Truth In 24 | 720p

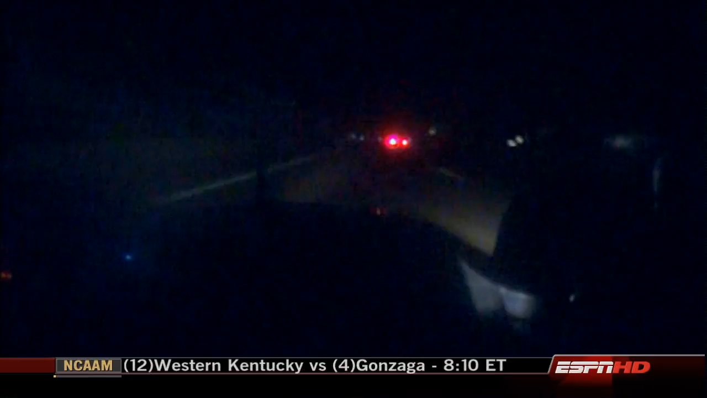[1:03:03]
When you think of comfortable driving, this isn't it. Dark, greasy, traffic. Going late around the outside there of that slower GT car.